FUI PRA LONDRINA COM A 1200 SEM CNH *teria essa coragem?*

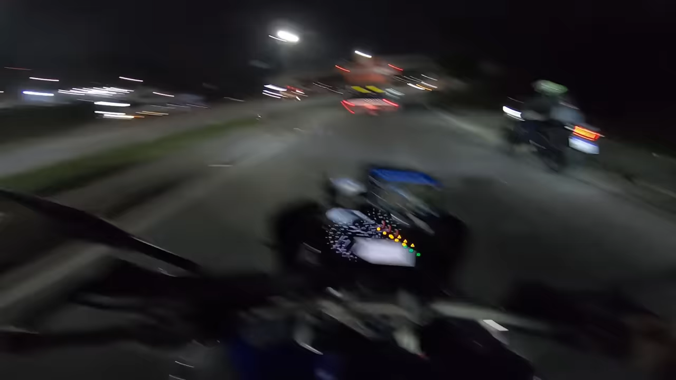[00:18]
Seja o que Deus quiser, nada vai acontecer. E aí, marcha.
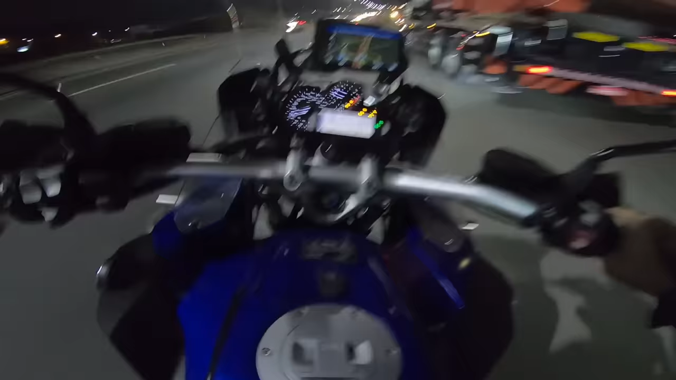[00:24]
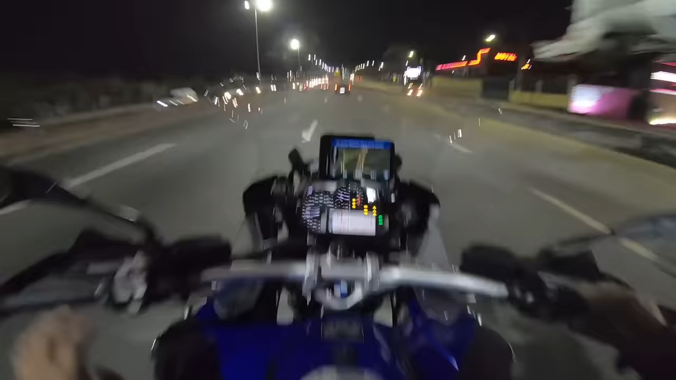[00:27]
Agora é 5h37 da madruga e nós estamos acelerando.
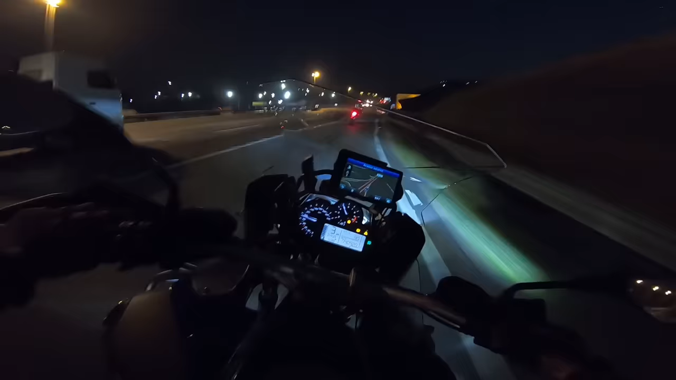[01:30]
Aqui é foda, para ele equipe até o final. Mano, vai agressar essa moto.
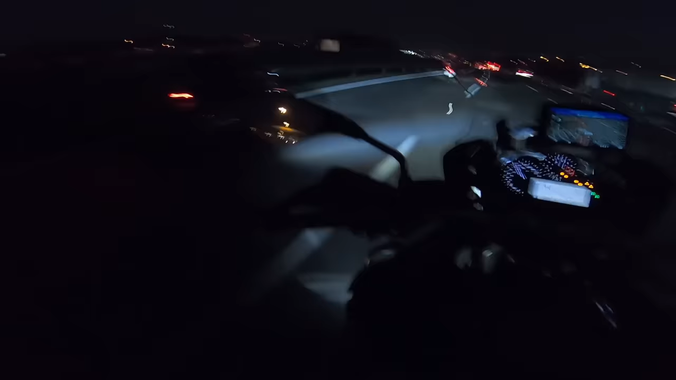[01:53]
Ô, Herbert, na noia já essas horas. Os caras ficam pra trás. Então, o radar vem aqui de 80, ó. Aí, o GPS da moto aqui mostra tudo, viado.